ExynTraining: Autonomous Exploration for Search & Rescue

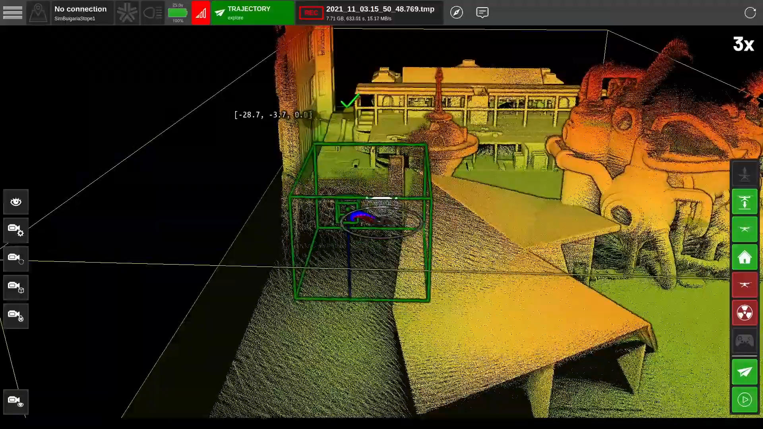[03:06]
Okay, now the robot's going into an area, I don't want it to go, so I'm going to send it home.
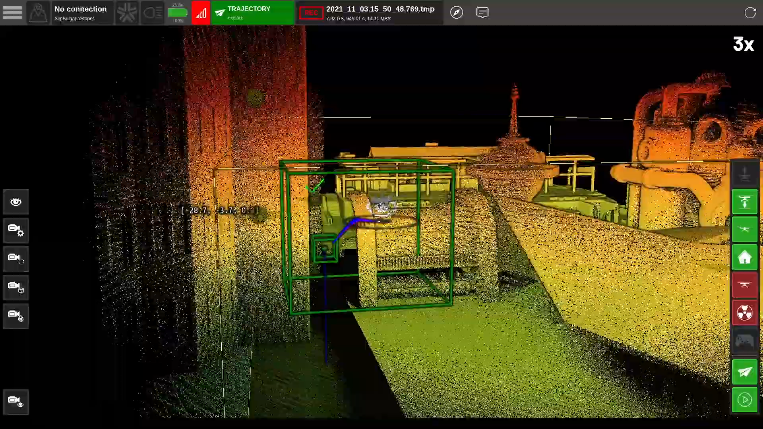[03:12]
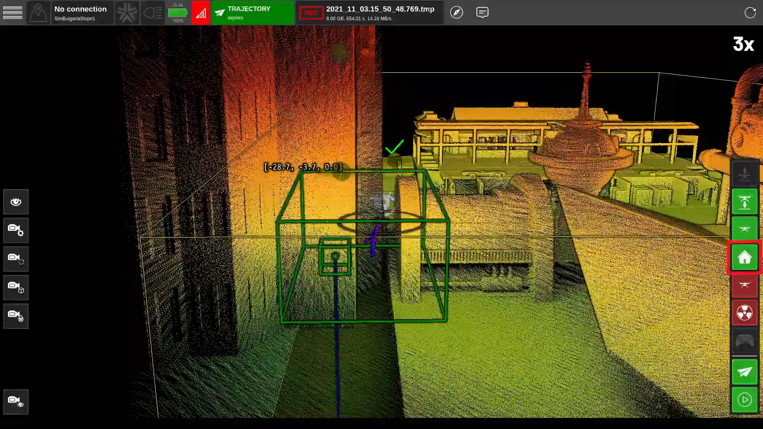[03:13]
You can do that by pressing the home button on the right menu bar.
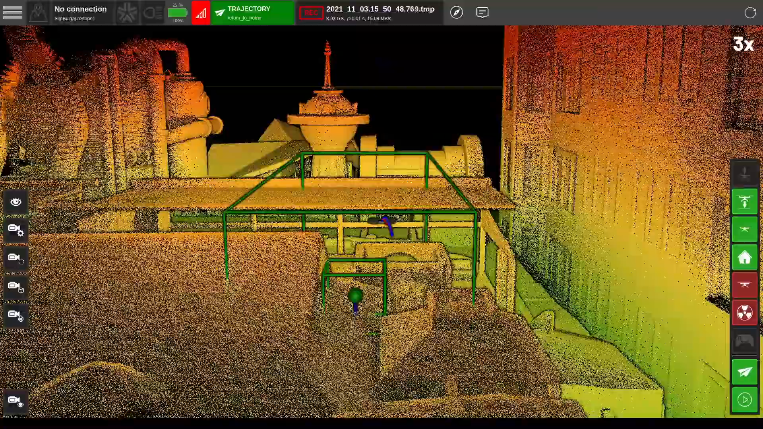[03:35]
The robot really shot the gap on the way home.
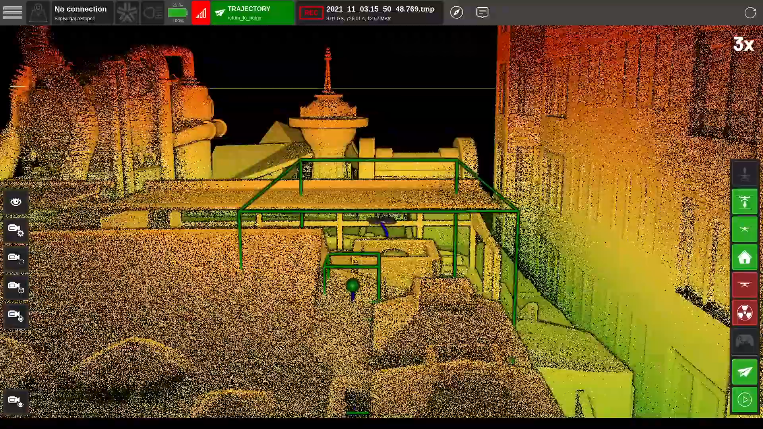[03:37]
Not sure a human pilot could have done that.
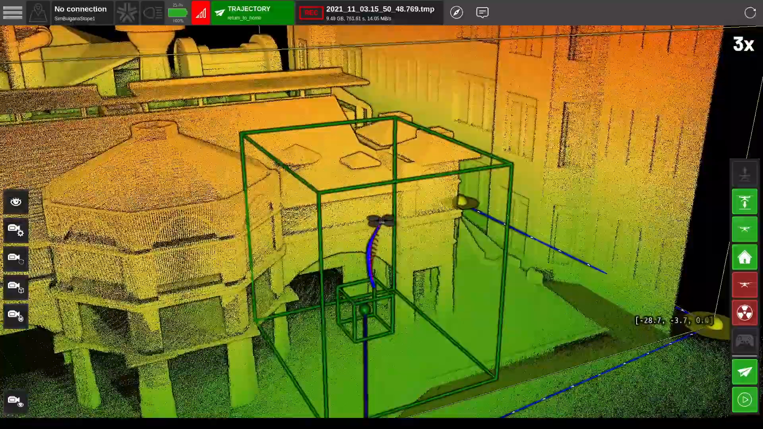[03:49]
we have a detailed map we can use to send in a team with way more situational awareness than they had standing in front of that building.
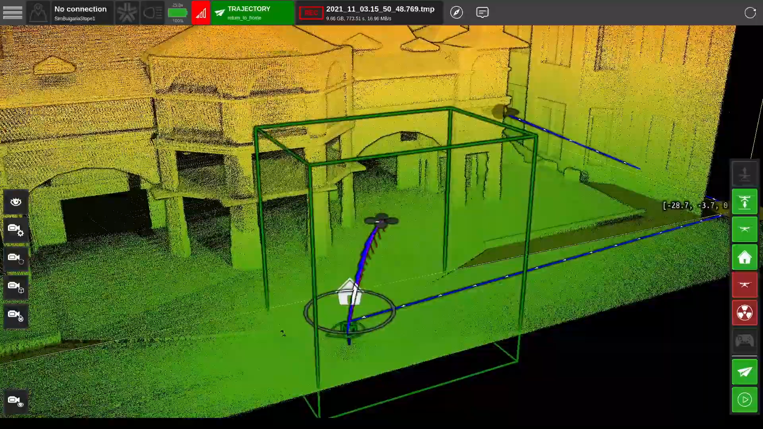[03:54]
And after the robot lands, we can extract the raw point cloud straight through XView. Mission accomplished.